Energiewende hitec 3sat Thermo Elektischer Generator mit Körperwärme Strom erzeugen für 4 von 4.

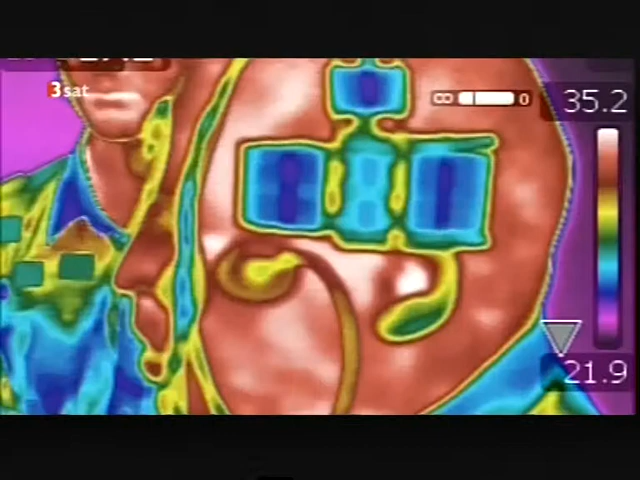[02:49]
Dieser Schalter sammelt medizinische Daten direkt am Körper und sendet sie an einen Rechner.